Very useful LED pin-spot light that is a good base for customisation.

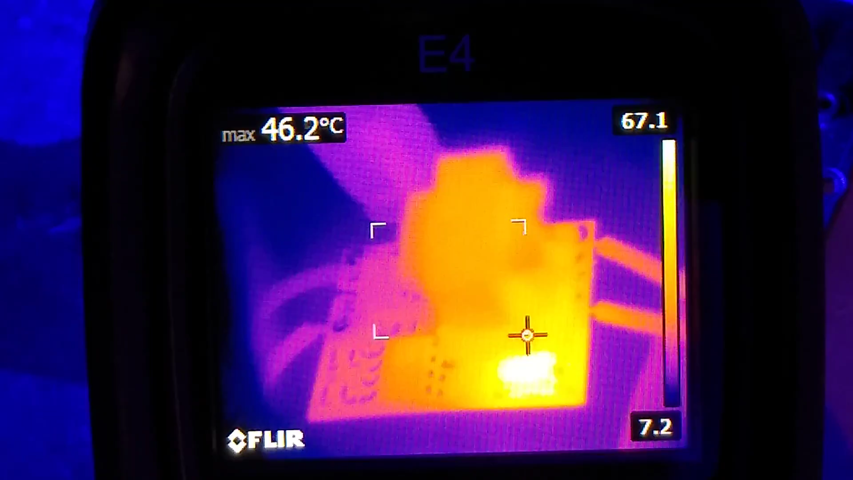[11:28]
On screen: max 46.2°C
I said I'd do a thermal test So here is the thermal test It shows that the chip itself Is actually staying Pretty cool It's about 36
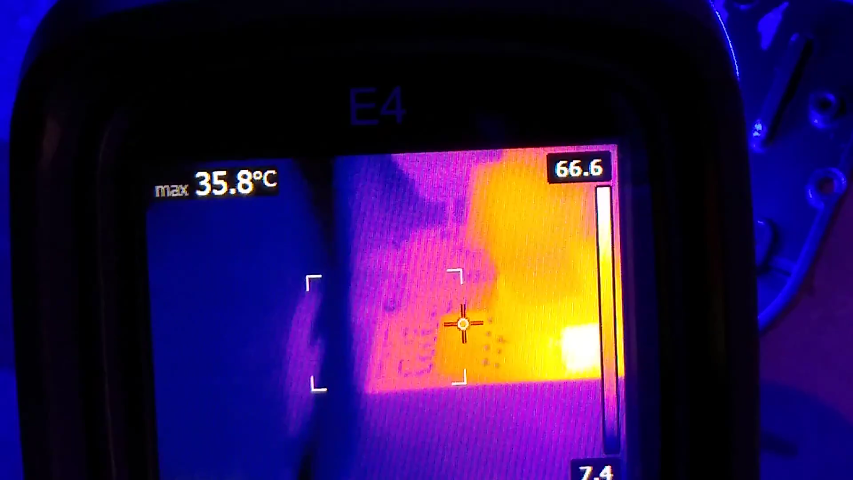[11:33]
On screen: max 35.8°C
degrees Celsius The diode On the power supply Is the bit that gets hottest About 70 degrees Celsius Which isn't really that bad For a diode I mean I wish they'd run A bit cooler But it's not bad Overall